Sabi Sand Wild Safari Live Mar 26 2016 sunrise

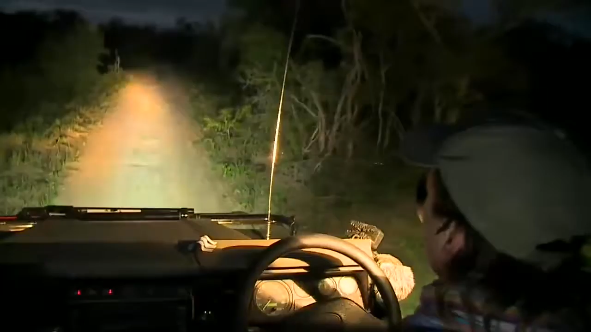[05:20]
So we're back in that area where we think Karula might have a kill, and no tracks yet. And we are checking very carefully. It's a little bit more difficult to see tracks in the dark.